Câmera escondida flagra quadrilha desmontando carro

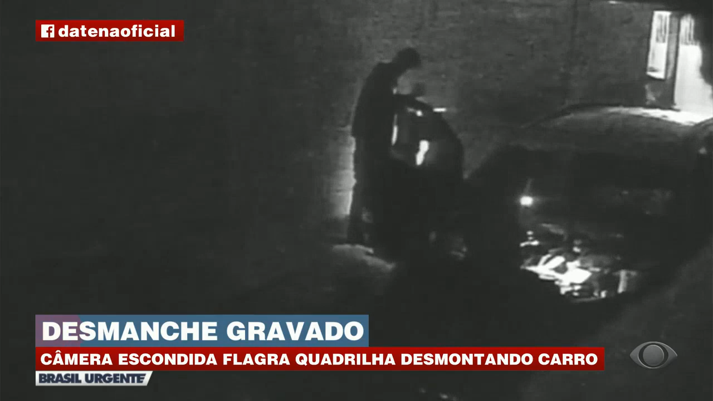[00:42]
Com ferramentas especializadas, os criminosos levavam menos de duas horas para desmontar um veículo roubado ou furtado. Em grupo, as tarefas eram bem específicas. Enquanto um arrancava o revestimento interno, um outro retirava as rodas e mais um as peças do motor. Era tudo muito rápido. Eles levavam menos tempo para desmontar um carro do que a fábrica leva para montar um zero quilômetro. À noite, os acusados usavam lanternas acopladas ao capacete para fazer com que o trabalho aqui não parasse um minuto sequer.